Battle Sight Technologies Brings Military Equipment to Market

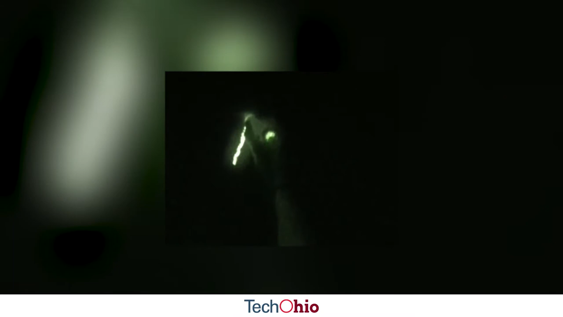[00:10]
The MARC is a pressure active chemiluminescence that allows the warfighter to write specific messages that glow in either visible or infrared spectrums.